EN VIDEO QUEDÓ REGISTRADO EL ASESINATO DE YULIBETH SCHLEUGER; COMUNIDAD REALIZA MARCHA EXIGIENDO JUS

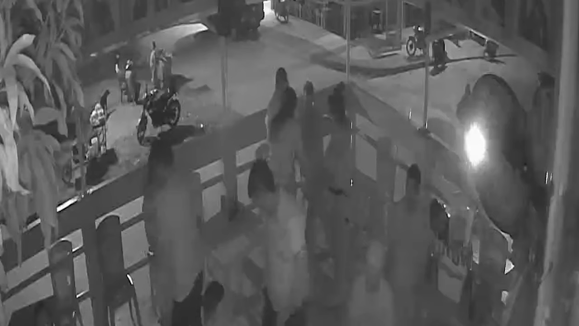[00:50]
a la altura de la cabeza dejando la víctima tendida en el suelo. El lamentable hecho ocurrió frente a los ojos de varios clientes del recinto quienes estupefactos apenas entendían la situación.